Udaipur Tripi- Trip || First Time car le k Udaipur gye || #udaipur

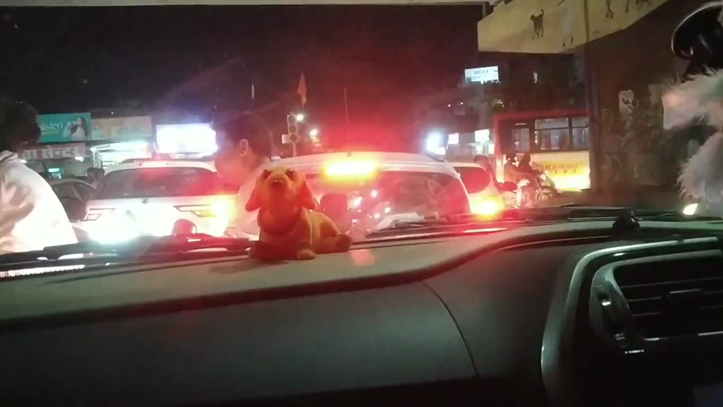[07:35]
खाने। भयंकर ट्रैफिक लग गया गाइस। और ये मैडम फोन पे बात किए जा रही है।
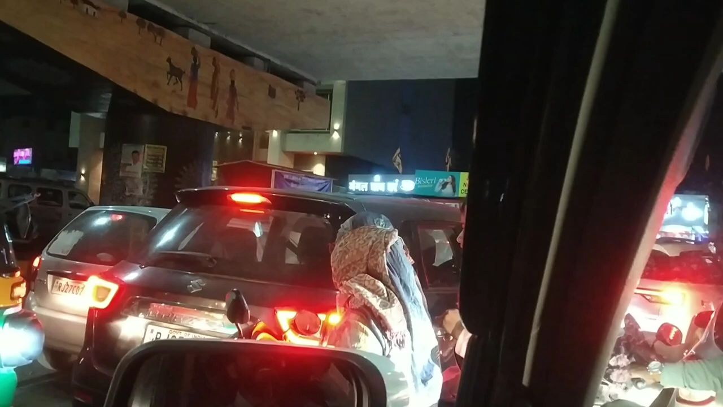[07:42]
देखो फोन चालू है, पूरा रास्ता ब्लॉक करके रखा है।
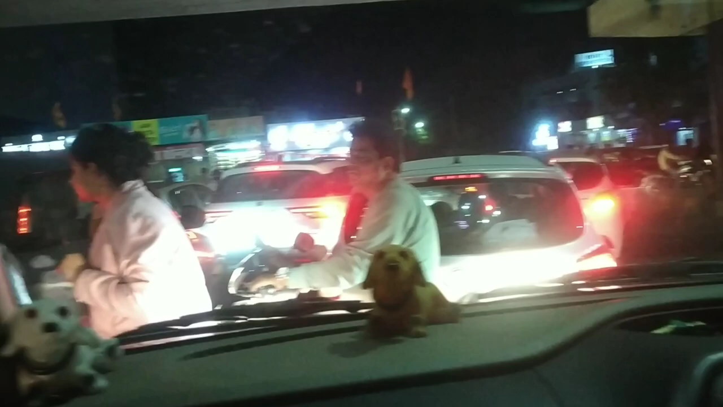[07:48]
फाइनली गाइस हम रूम पे पहुंच गए हैं।